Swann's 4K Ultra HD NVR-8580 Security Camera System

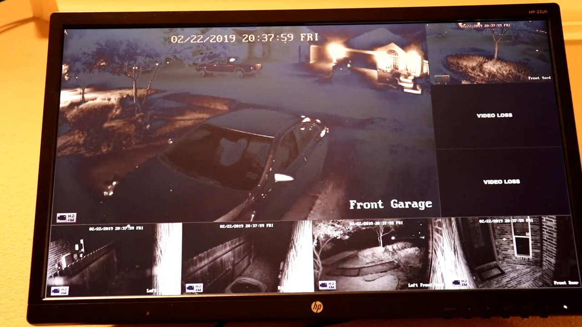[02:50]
This is why I use my Ring cameras mostly for instant notifications and the live streaming of the Reolink system on the monitor to watch in real time what is going on outside.
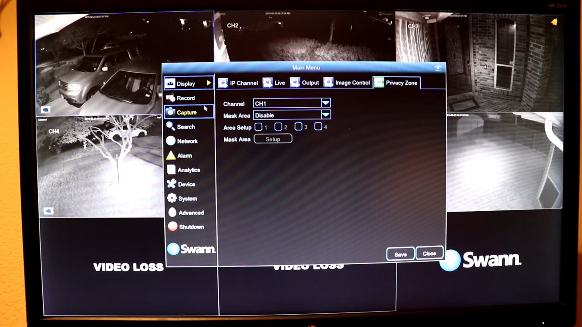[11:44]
So, if you want it to record 24/7, then you have to change the recording settings. Go to the main menu, click the record option, and on channel 1, I already changed it to record continuously, which is the green shaded area, and also during motion, which is the yellow area. As you can see in channel 5, the system defaults to just recording during motion. So this is the first setting that I have to change.
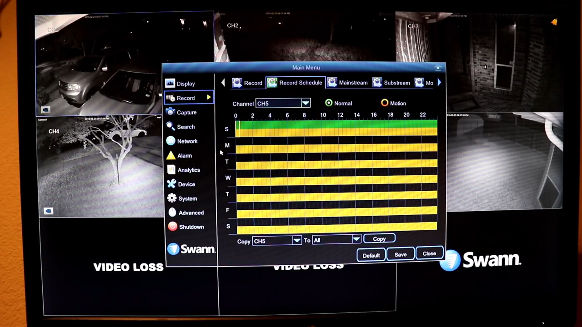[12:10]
Next are the motion zones, which is in the alarm tab. I use both PIR and motion, and with a level of sensitivity to 3. I specify which areas I want to monitor for motion. These settings works for me, which is pretty reliable with motion notification. But I'll have to play around with the other motion detection features. Now, on the deterrent tab is for the cameras that have the spotlights.
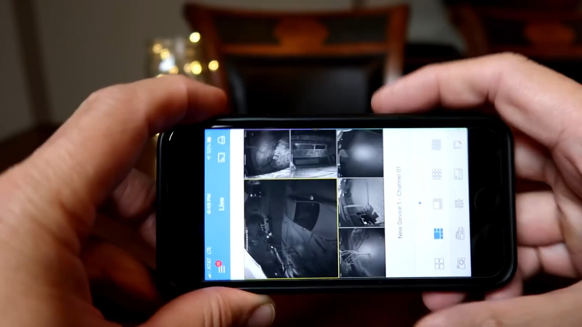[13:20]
It defaults to mobile stream, but you can change it to substream or mainstream if your connection permits. The downside is that you will not be able to download or share any footage using your phone.
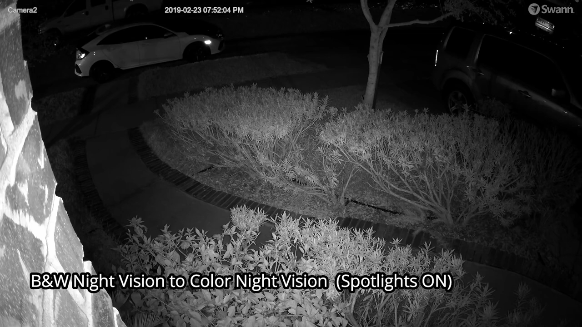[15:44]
So this is the video quality of the Swann Ultra 4K
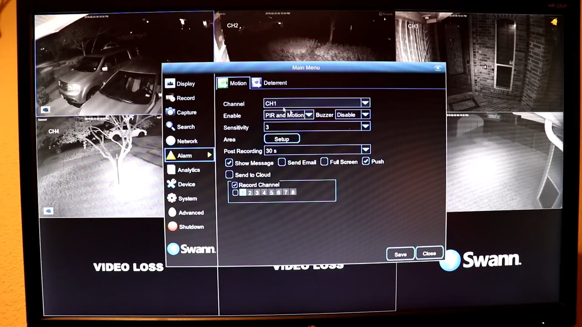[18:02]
Motion notifications are pretty good. Not a lot of false alerts, especially when I combine zoning with a PIR sensor set to level 3 or 4 sensitivity.